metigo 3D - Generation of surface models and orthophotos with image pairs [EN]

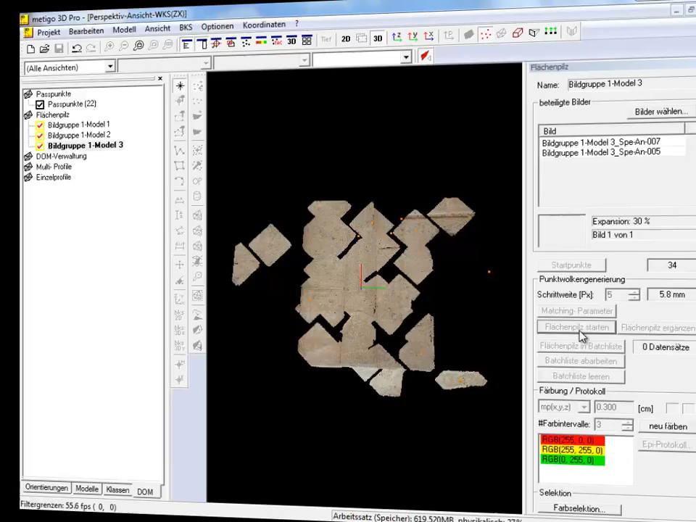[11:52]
We can start the point cloud generation in batch process too.
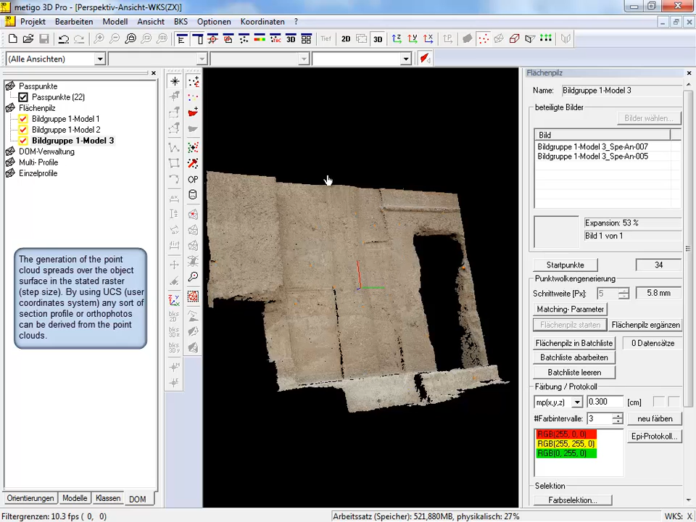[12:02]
Therefore, we open the context menu on the item flashing pills and select the item batch process.
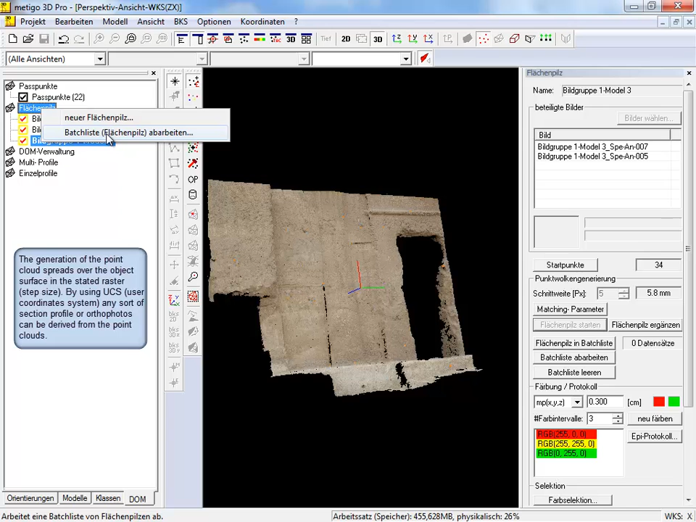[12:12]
Before starting, we select in this case the two remaining models.
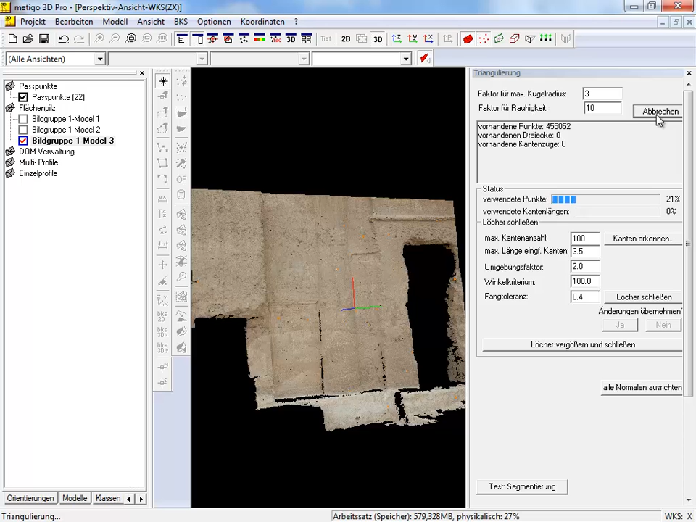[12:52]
This process can take a few minutes per model again. It depends on the amount of points and on the existing computing power.
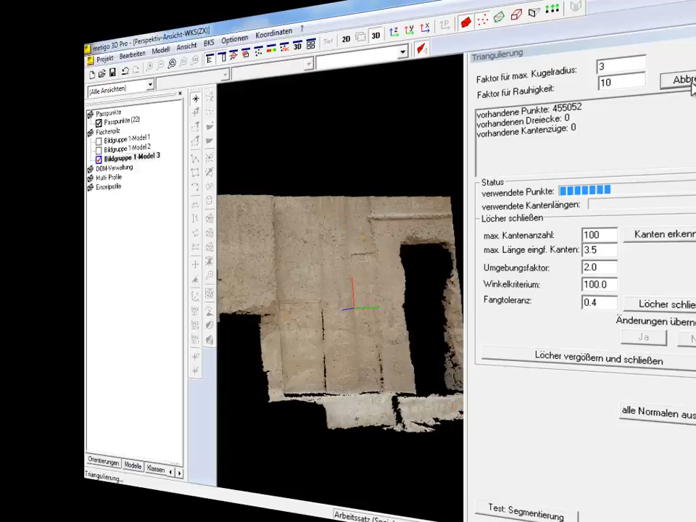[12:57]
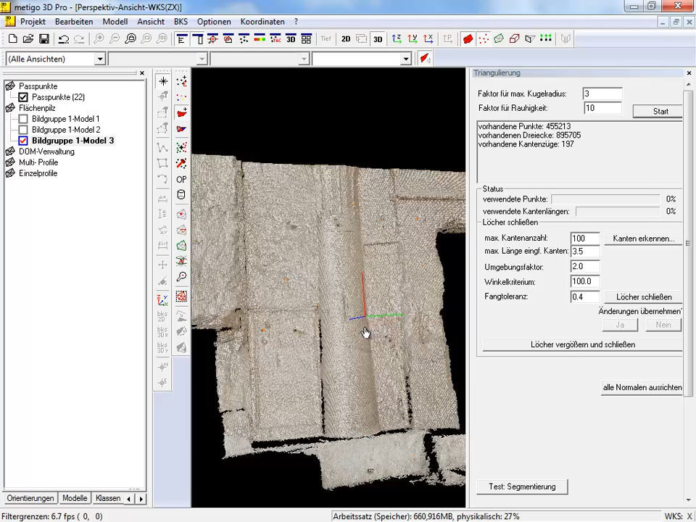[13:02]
After generation of the digital surface model, we can hide or show the points. In the next step, we will map the basically used images on the digital surface model. Therefore, we switch to the next mode in the toolbar, texturing.
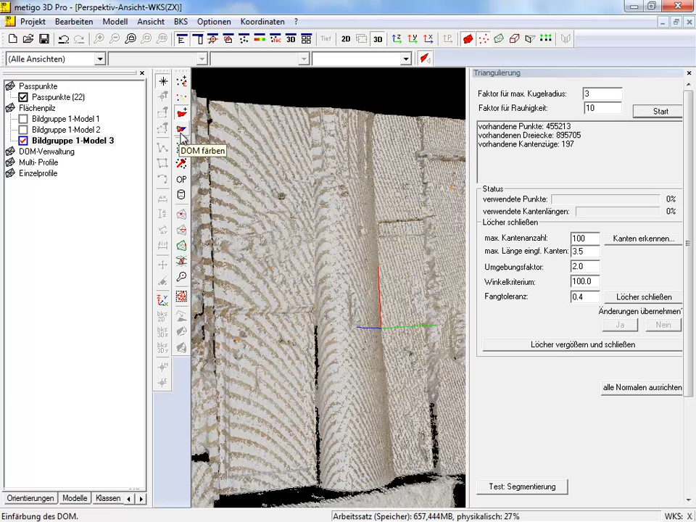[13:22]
On this tool window, we press the button texturing to start this process.
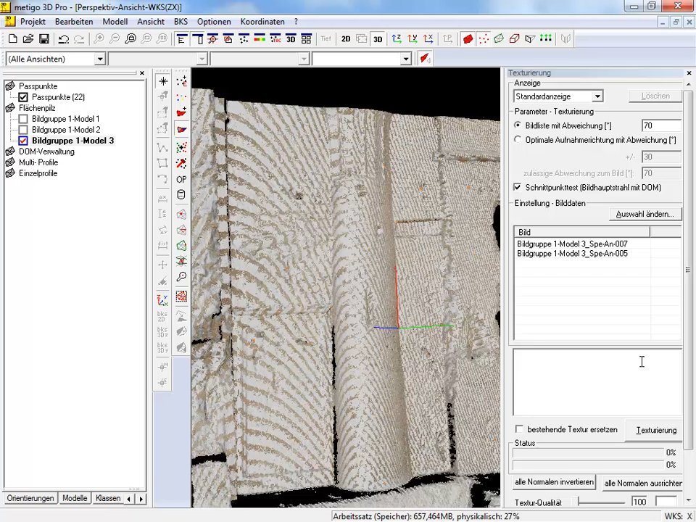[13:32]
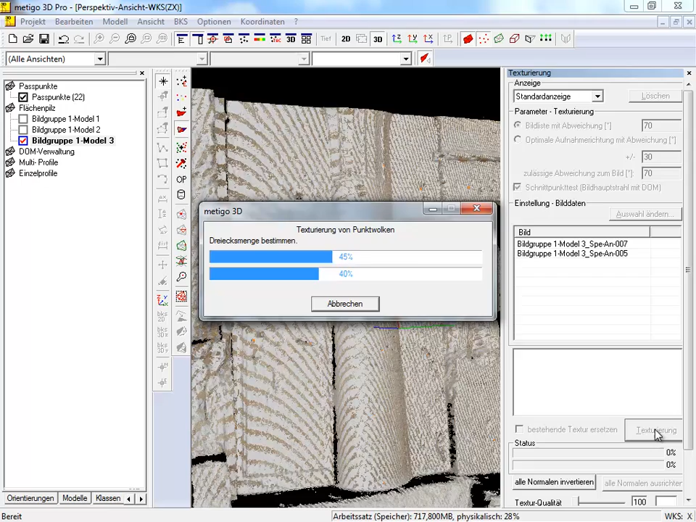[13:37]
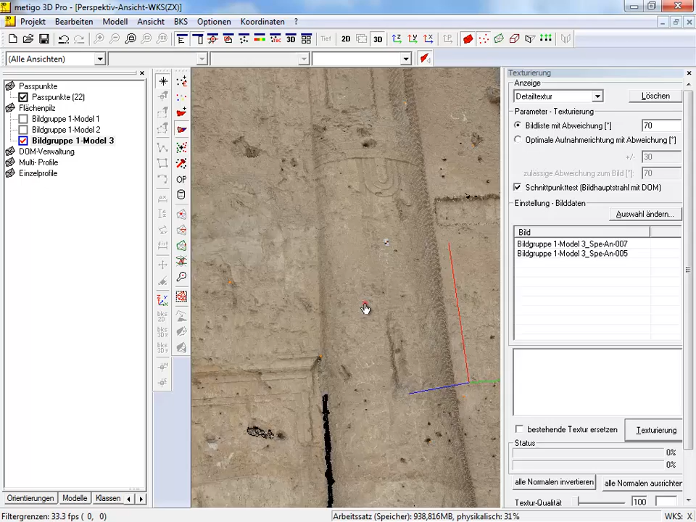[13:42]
Here you can see the textured surface model.
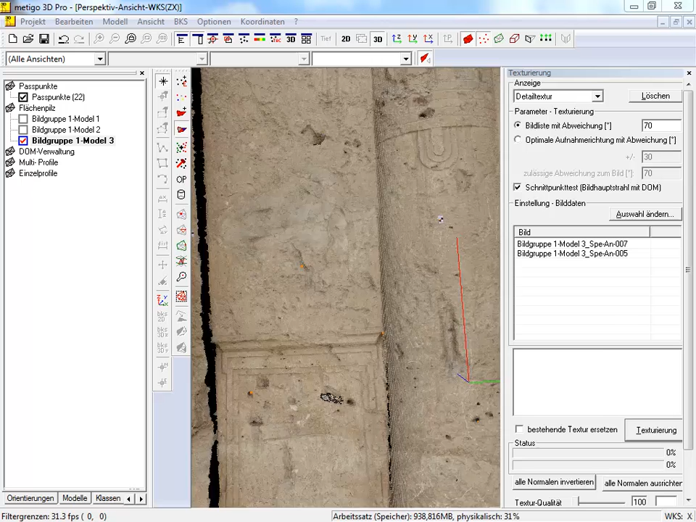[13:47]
Before creation of an autophoto, we have to create a user coordinate system. Therefore, we press the appropriate button in the toolbar. Here we select first the balanced plane and then we press point selection by polygon.
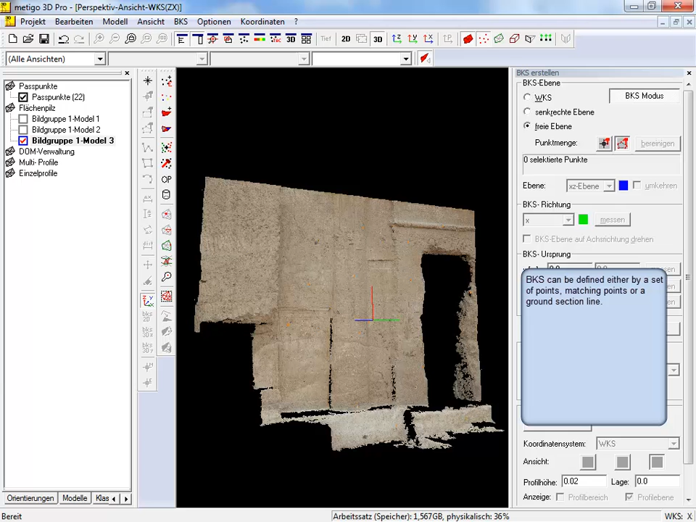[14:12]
Now, we measure this polygon by left mouse click in the 3D window and finish this polygon by right mouse click.
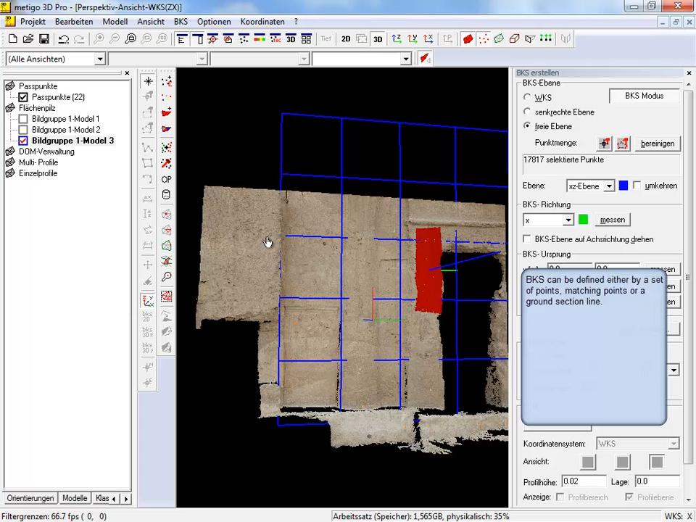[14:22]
We switch to the mode autophoto now. On this tool, we select our user coordinate system. We can change the parameters for scale and resolution of the resulting autophoto and start the process autophoto creation. This process can take a few minutes again.